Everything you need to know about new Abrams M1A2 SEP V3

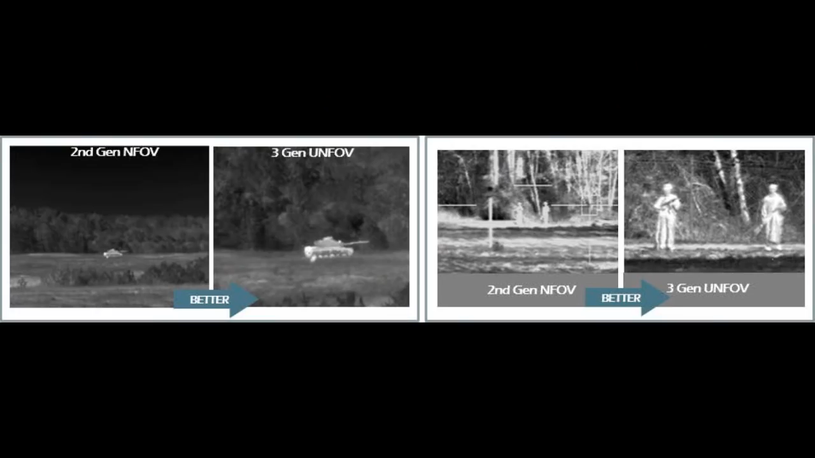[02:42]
which will give it the ability to spot tanks at very long distances, some say even beyond the firing range of sabot projectiles. It is also getting improvements in laser rangefinder and color camera.